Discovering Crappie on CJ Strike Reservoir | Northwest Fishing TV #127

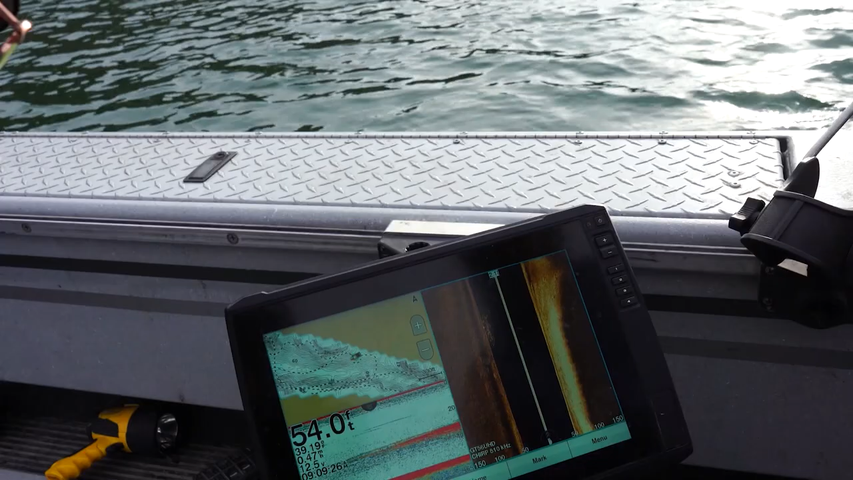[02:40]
Oh no, that's pretty typical. Wow, it actually. So that's a pretty thick school.
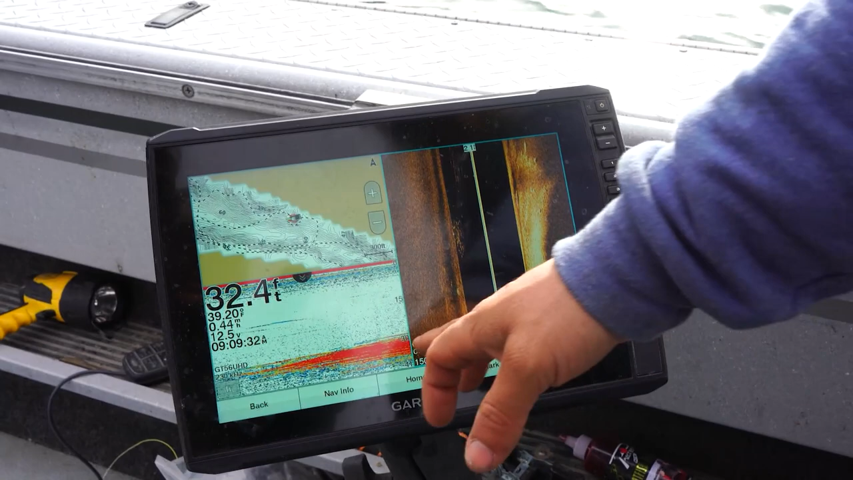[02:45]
On screen: depth 32.4 ft
It just changed my depth on auto, which that doesn't need to be on auto.
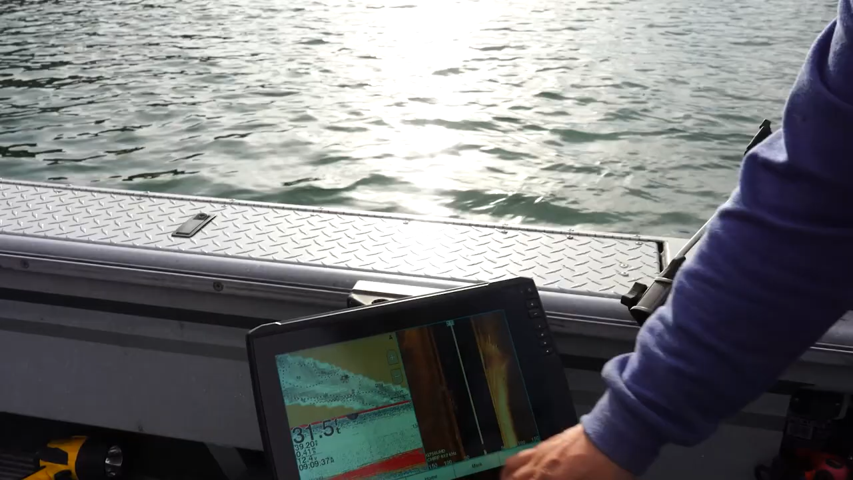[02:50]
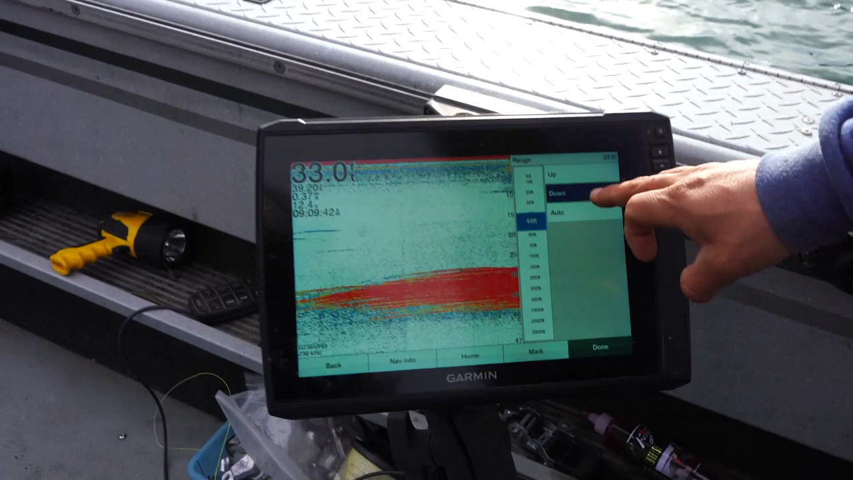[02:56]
Okay, so are we right on top of them right now? Yeah, right on top of them. And that is a lot of crappie.
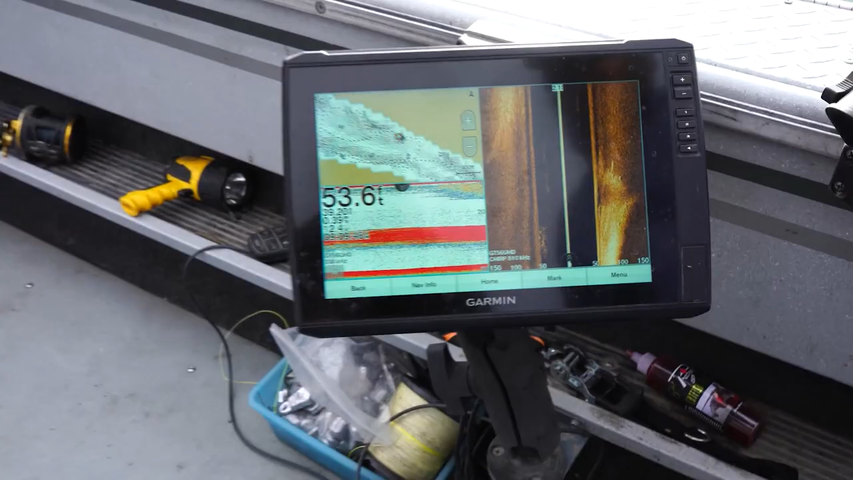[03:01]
Okay. So basically all we're gonna do is we're just gonna open our bale.
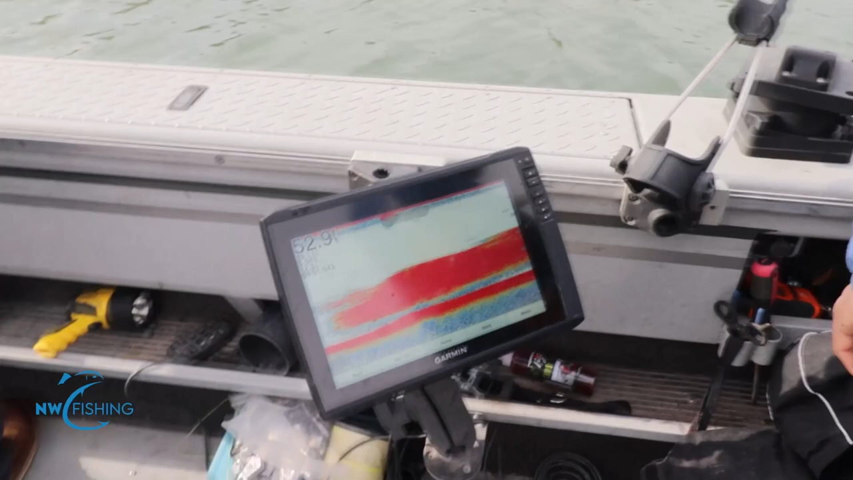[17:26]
You're right on top of the fish, Brent. I'm actually gonna pull up and redrop. Oh my gosh.
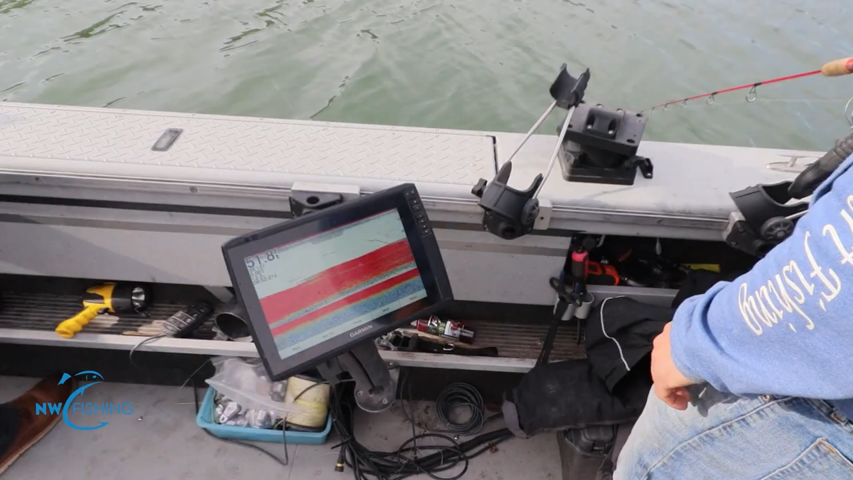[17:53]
No pressure, Rob, but you are right in the middle of the fish.